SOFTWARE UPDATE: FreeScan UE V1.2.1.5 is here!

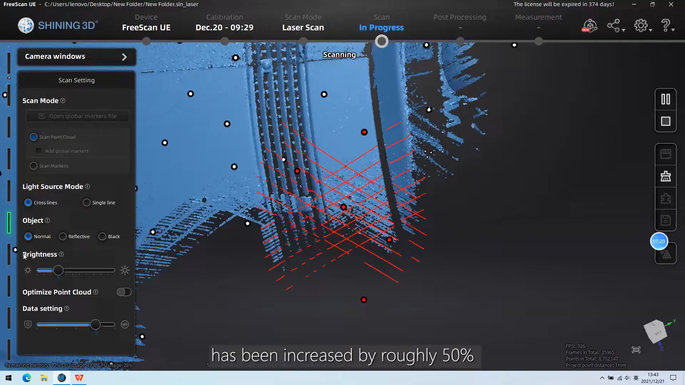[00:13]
In the new vision, the scanning speed of FreeScan UE has been increased by roughly 50% compared with the previous vision,
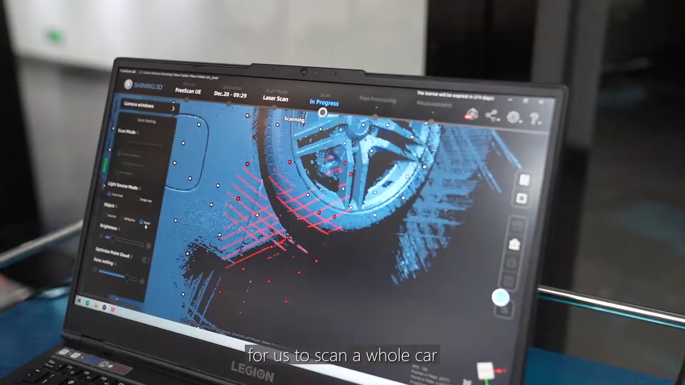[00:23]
Now it only takes 10 minutes for us to scan on whole car, which has greatly improved the fluence and fear of scanning.